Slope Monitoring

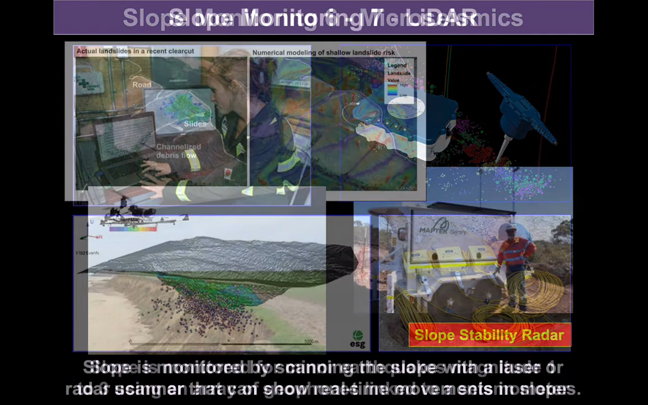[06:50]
Perhaps the biggest change in technology that there's been to monitoring mass movements is the development of LIDAR. This is a laser scanning of a slope. This can be done from a fixed base station, for example, in a mine. You might have a fixed recorder, constantly scanning mine faces, looking for changes.